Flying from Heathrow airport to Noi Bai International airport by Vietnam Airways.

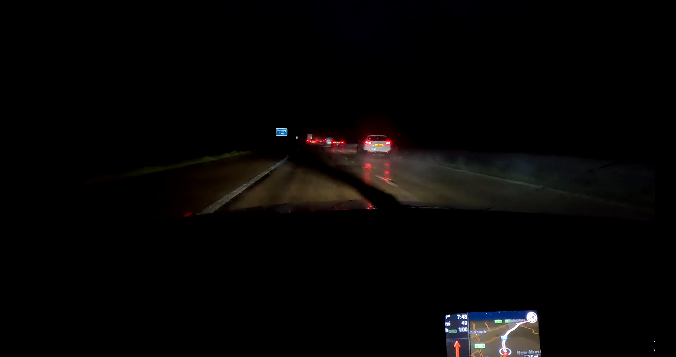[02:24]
horrendous relentless so difficult you know in the dark we've been chucking it down with rain let's hope this picks up in the next hour anyway catch you in a bit it says terminal 2 terminal 3